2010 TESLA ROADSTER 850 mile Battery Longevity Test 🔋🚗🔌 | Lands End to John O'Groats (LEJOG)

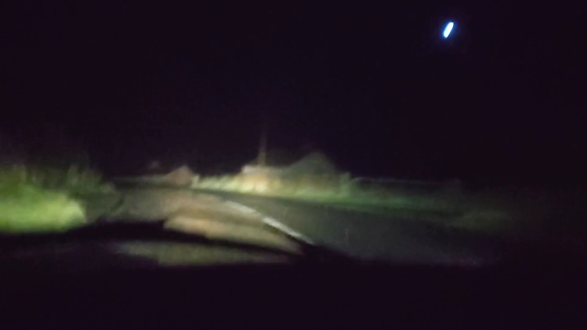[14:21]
Here we are, just driving the final few hundred meters down to John and Groats. It's precisely four o'clock in the morning and we left Land's End at 6.30 yesterday morning. You have arrived. You have arrived? That's official.
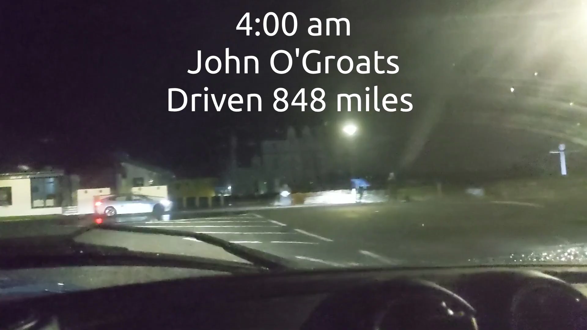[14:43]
Here we are, at the signpost.
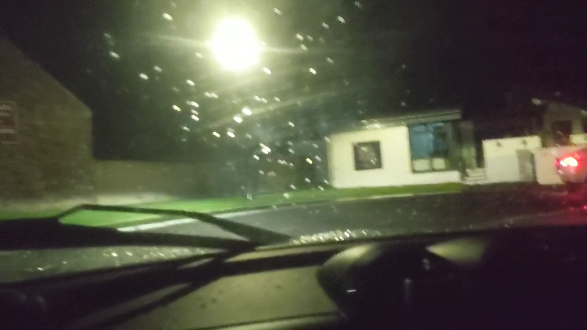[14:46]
Where this car was in this very same spot ten years ago.